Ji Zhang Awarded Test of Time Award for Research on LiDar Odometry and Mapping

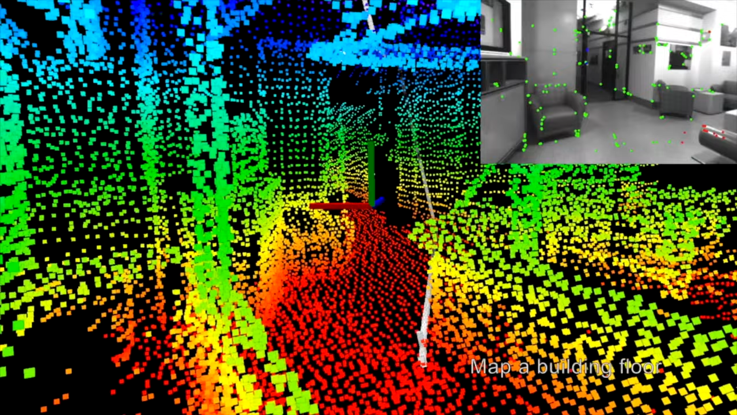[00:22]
Ten years ago, we started from the very bottom, the SLAM module,
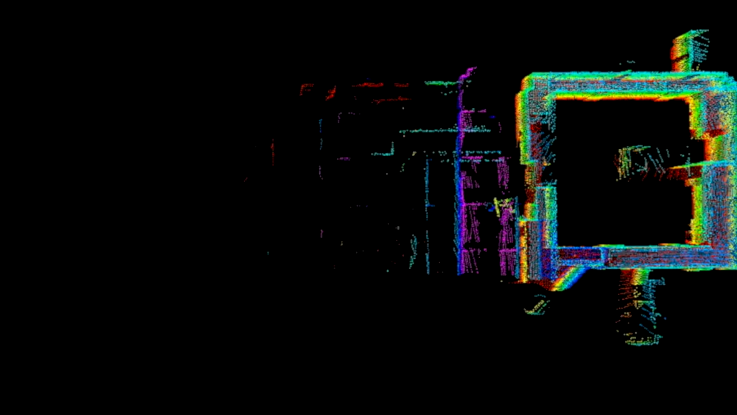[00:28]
which gave the steady estimation or the pose of the vehicle and it builds a map of the environment.
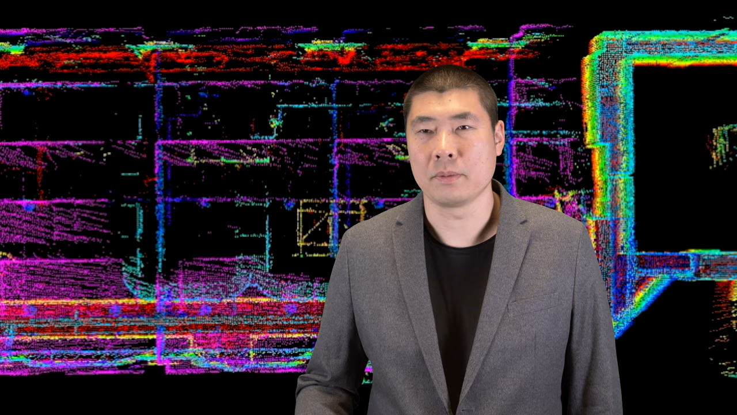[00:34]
Year by year, we developed into a full autonomy stack with clear avoidance, high-level planners, which can go to goal points and to explore the whole environment.
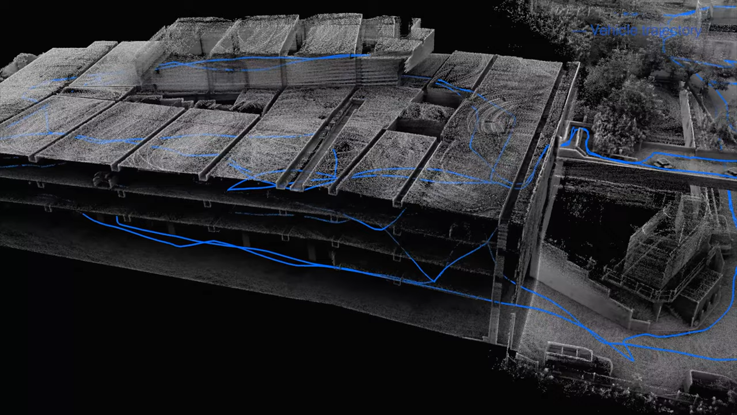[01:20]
We make really robust SLAM modules that can work in the real world and to build maps.
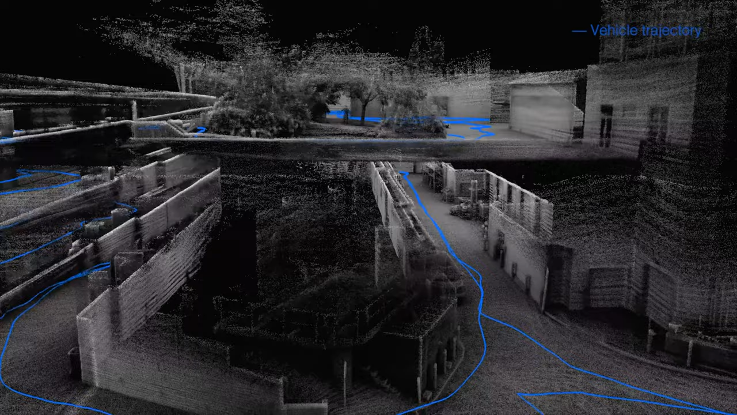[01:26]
Level by level up, we developed a clear avoidance module, high-level planners.